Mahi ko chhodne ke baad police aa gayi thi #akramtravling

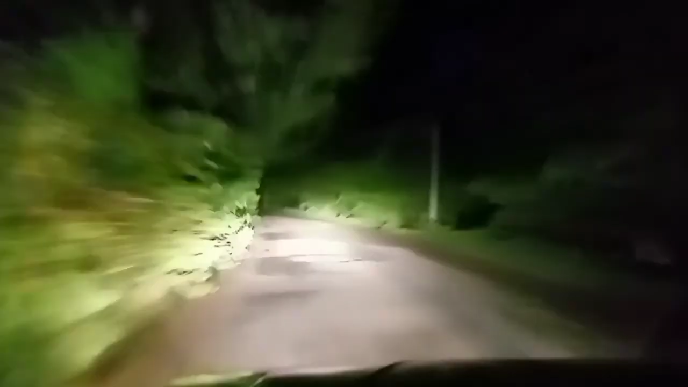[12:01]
तो गाइज आप देख सकते हैं यह सुनसान रास्ता है प्राइबरेली से हमारे घर की ओद जाता हुआ
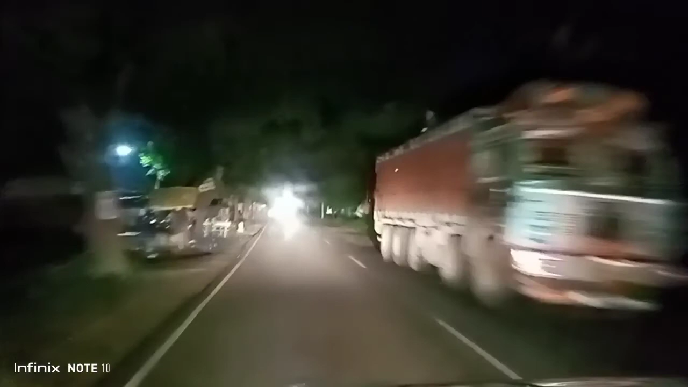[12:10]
और काफी धुनला सा दिखाई दे रहा है कि मुझे लगता है इस साइड बारिश वी तो बारिश की वज़े से
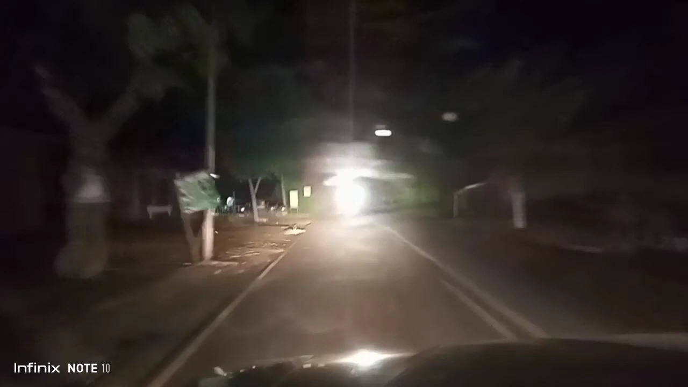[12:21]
तीशे पर अलका सा फॉक चम गया है तो उसकी असे में तोड़ा सा ब्लार
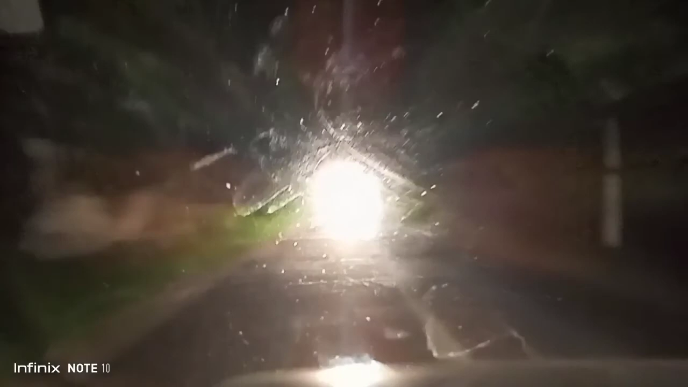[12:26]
एफेक्ट आ रहा है और दूसरा गार हमारे सामने से आ रही है तो मैं इसलिए ठीक से दिख दे रहा है और अब आप
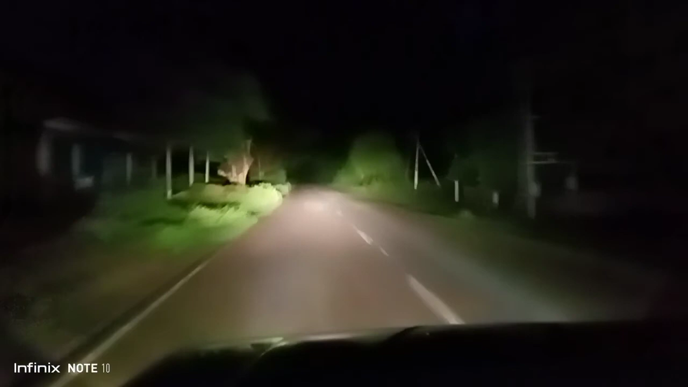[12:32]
देख सकते कुछ ऐसा है नजारा काफी अच्छा है तो